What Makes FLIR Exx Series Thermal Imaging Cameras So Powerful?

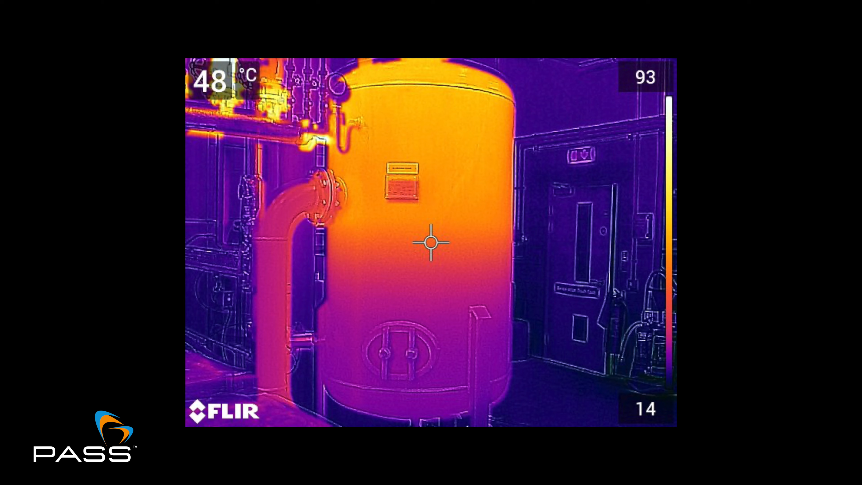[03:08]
On screen: spot 48°C
As opposed to something that would just be, for example, a JPEG, which is just a nice colourful image. Yeah. The radiometric images allow the user to analyse.
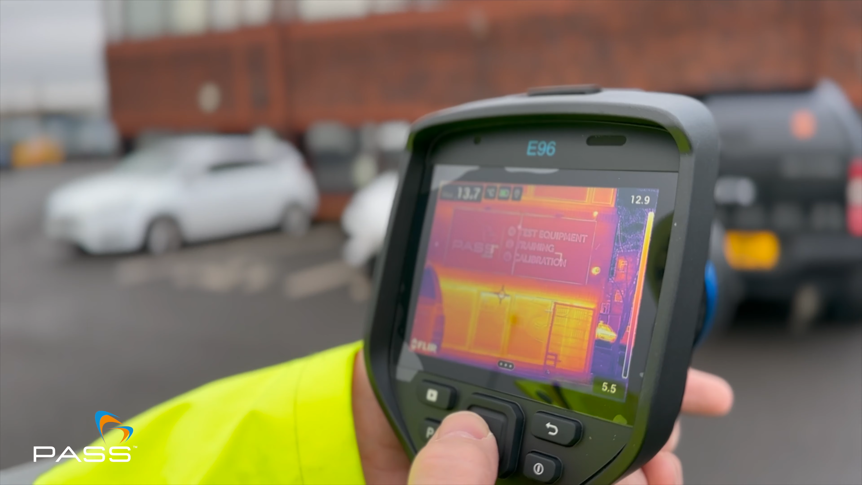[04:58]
And also, these lenses are auto-calibration. In days gone by,
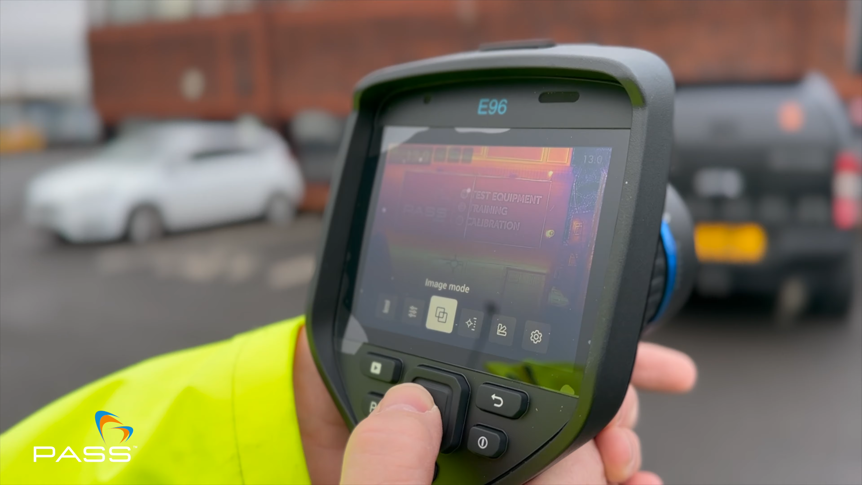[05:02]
you used to have to send the camera back to the manufacturer to be calibrated with the new lens. So having the flexibility to be able to add new lenses
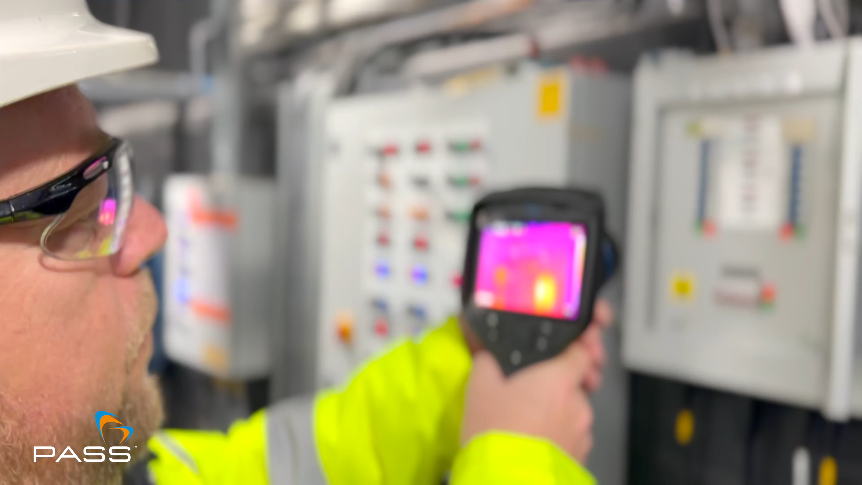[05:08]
as you move through and maybe when budget becomes available is another advantage with this range of camera as well.
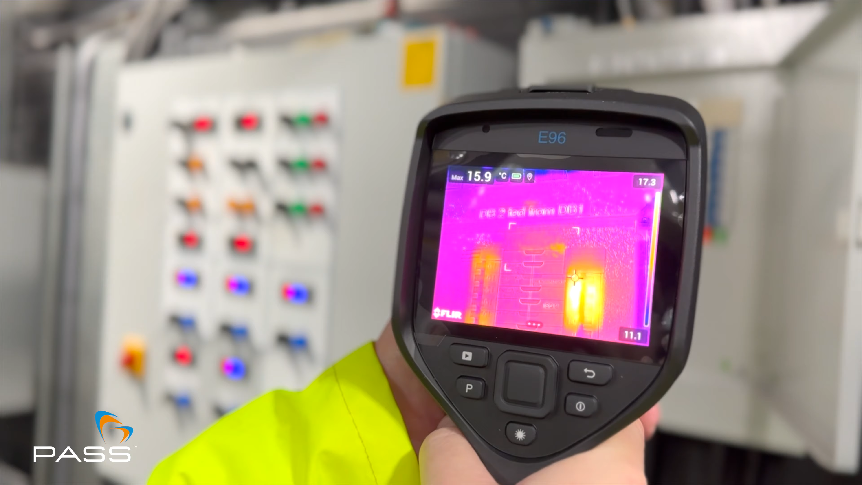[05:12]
On screen: max 15.9°C
And that's why when we look at the entry points of this range, so the E52 and E54 models, they're only manual focus only.
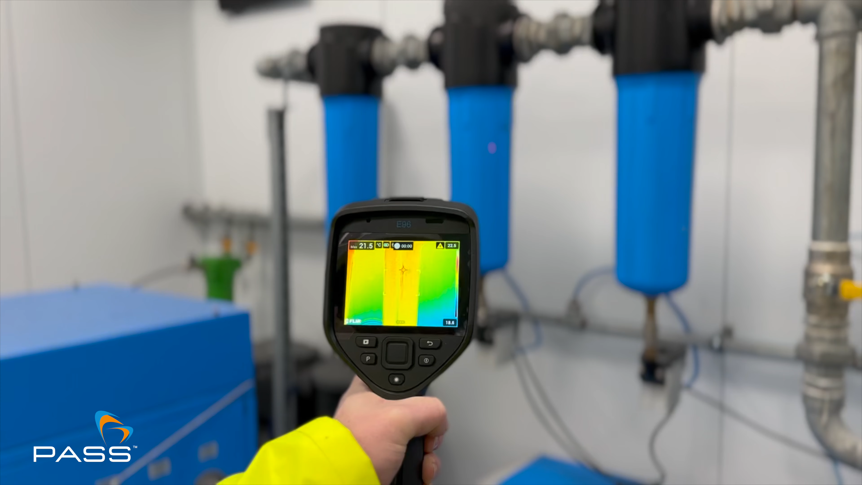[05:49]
or it will look at the image in regards to the thermal contrast, and it will work out the best focus for the image based on the thermal contrast.
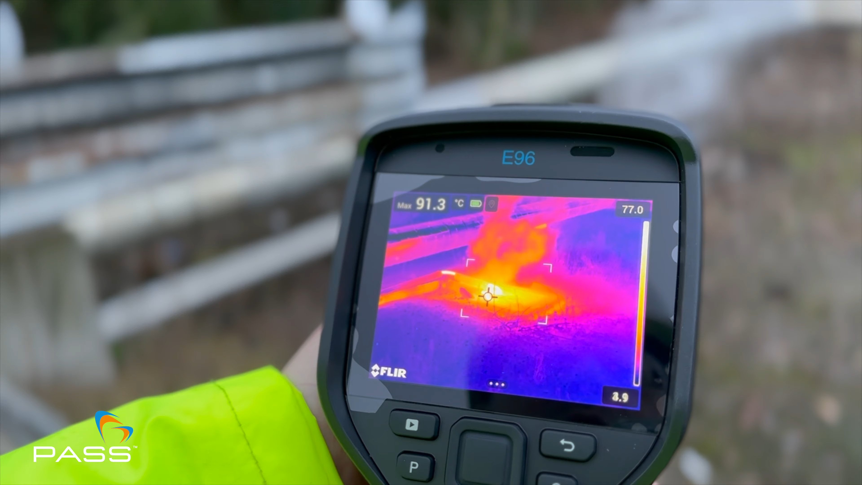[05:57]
On screen: max 91.3°C
So essentially, you have three ways of focusing this device.
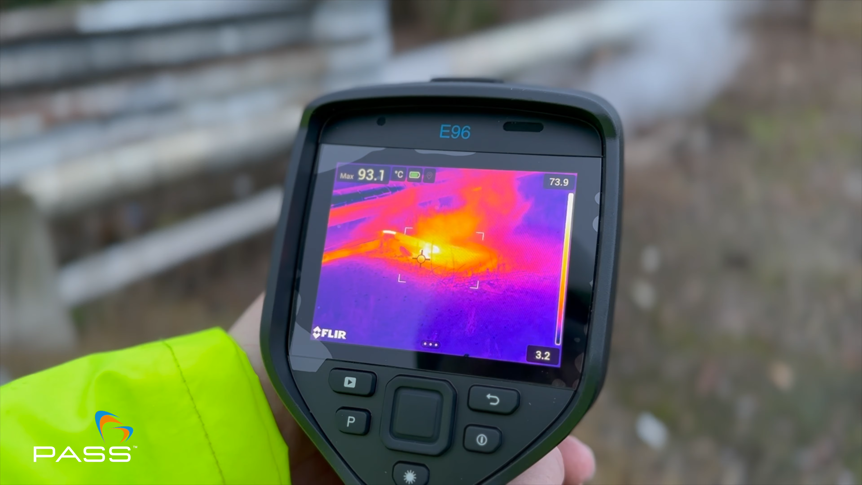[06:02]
On screen: max 93.1°C
Manually and automatic with either laser or with thermal contrast. And just talking about the lenses, so what size lens do the entry models come with?
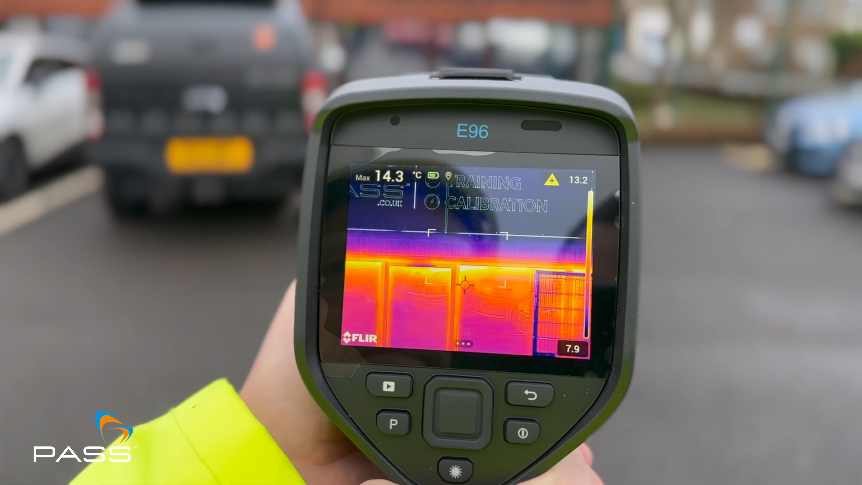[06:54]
On screen: max 14.3°C
you can press the button on the camera to essentially change the 14-degree. and essentially bring the object closer in the frame.
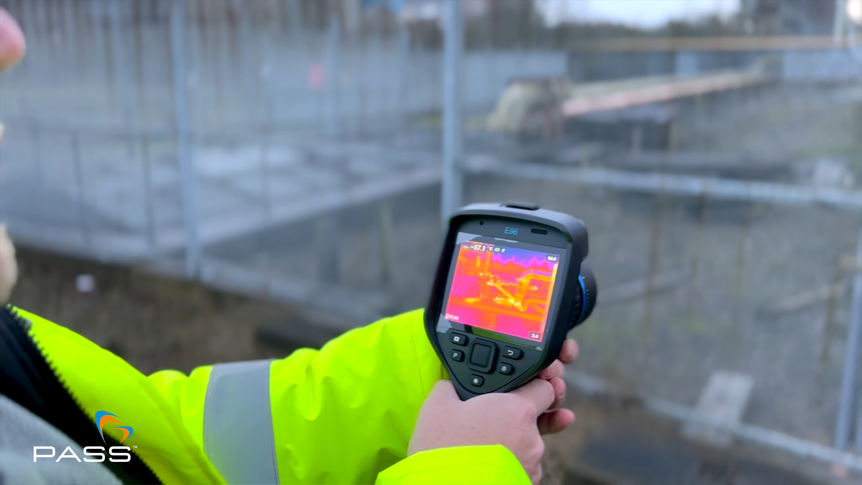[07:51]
But ultimately, it's still a very capable device, which can give you good data in regards to identifying potential thermal anomalies from a predictive maintenance perspective.
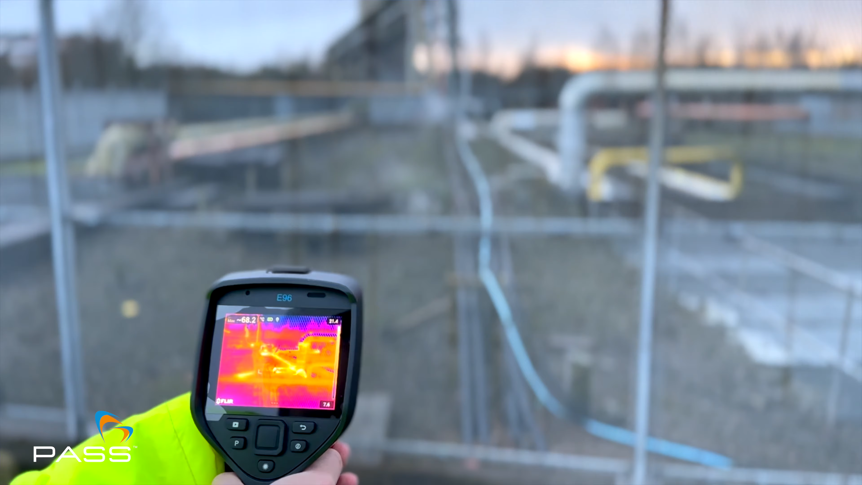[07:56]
And then so moving through the range, what would you recommend? The quality of the image. And ultimately, it's all about the thermal image.
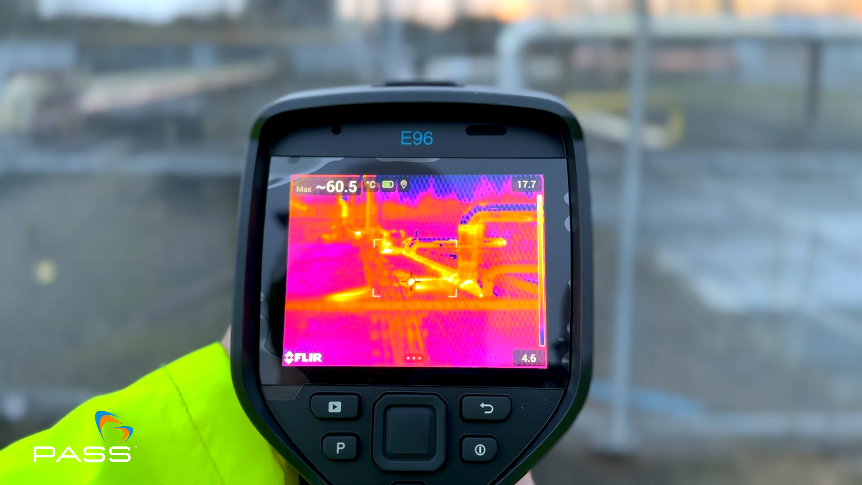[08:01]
On screen: max 60.5°C
Particularly electrical utility companies prefer the higher resolution because some of the objects can be far away. If we think of, you know, a tower or a pylon, whichever terminology you use, they can be quite far away from the ground.
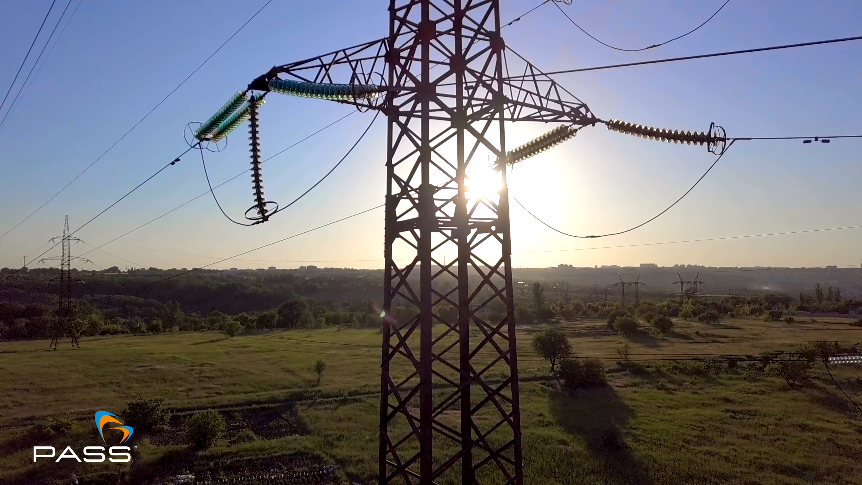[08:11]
Yeah. So having a clearer image with a higher resolution thermal detector is useful. So higher resolutions, it's really down to preference, you know, with the customer.
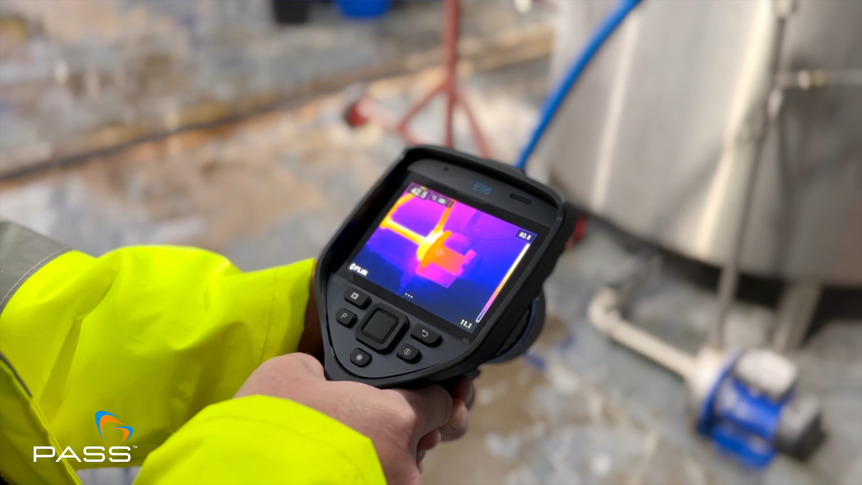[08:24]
I mean, ultimately, even if you looked at the whole flare range, all the cams that we supply can do an extremely good job of identifying thermal anomalies.